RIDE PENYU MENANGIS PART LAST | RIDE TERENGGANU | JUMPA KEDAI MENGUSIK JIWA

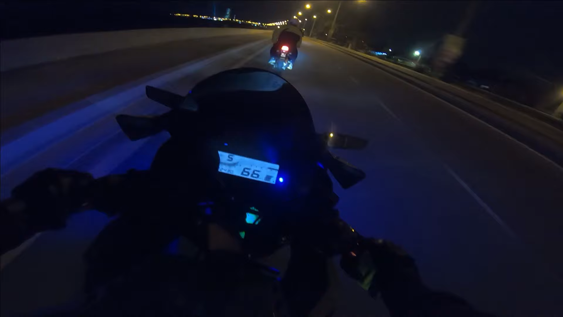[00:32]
So relax santai, ini pun pukul 12.22. Tapi ramai lagi anak muda yang tengah lepak kat tepi birai-birai pantai ni. Ha? Anak muda ramai lagi lah yang tengah ambil gambar apa semualah. Ya Allah, ramai sungguh anak muda yang melepak malam-malam ni ya. Meluangkan masa bersama keluarga. Bersama keluarga baguslah.